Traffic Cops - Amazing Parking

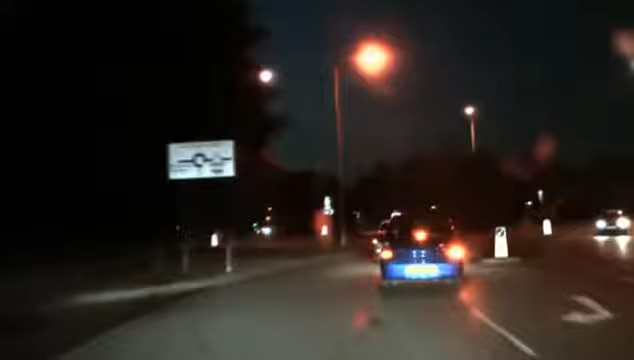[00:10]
blue car ahead he's driving with no lights on as he went round the roundabout no lights on at all I think he's managed to put them on now so it looks like he's just started up so just have a little chat with the driver just see where he's come from where he's going
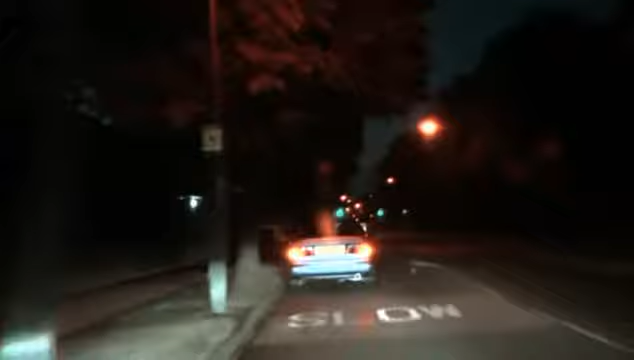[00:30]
just do all the checks make sure his documents are in order parking like that begs the question